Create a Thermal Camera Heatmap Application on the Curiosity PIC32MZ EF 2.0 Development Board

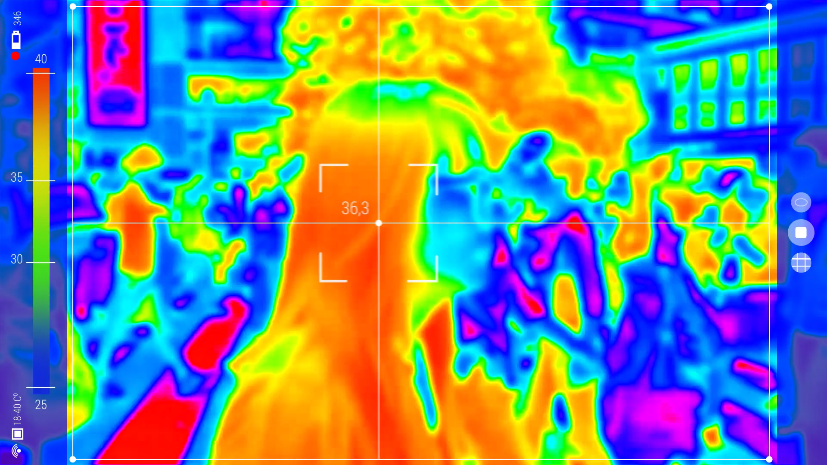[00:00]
Thermal imaging is a process by which a thermal camera captures and creates a
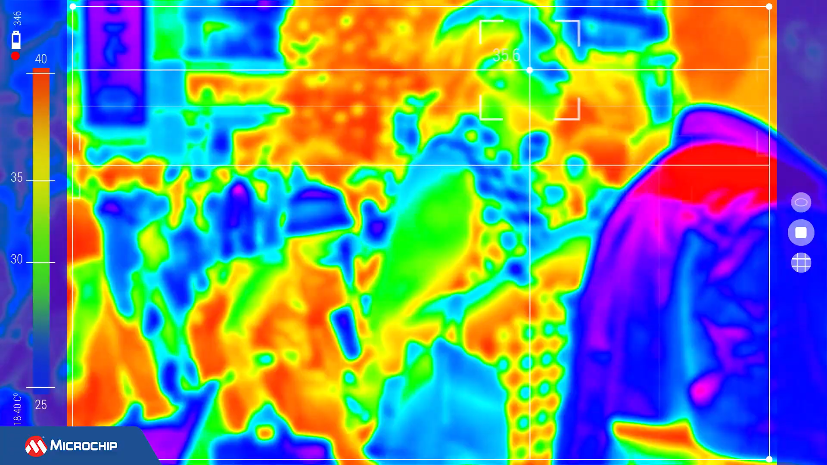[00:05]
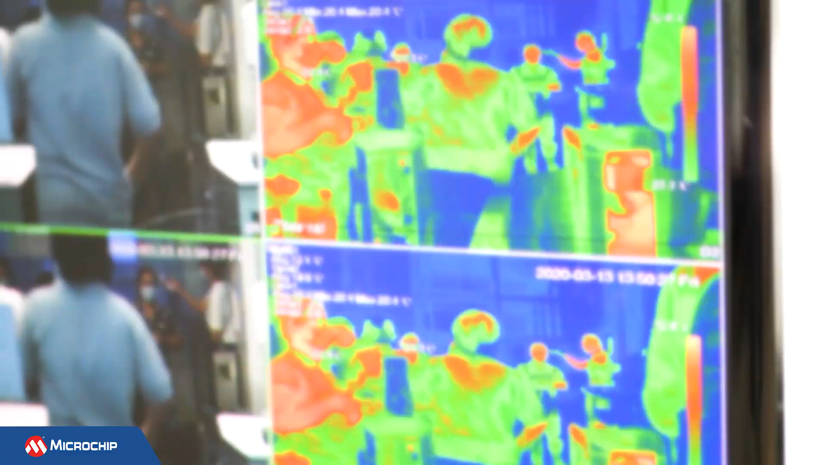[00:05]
thermogram or heat map image of an object by using infrared radiation emitted from the object.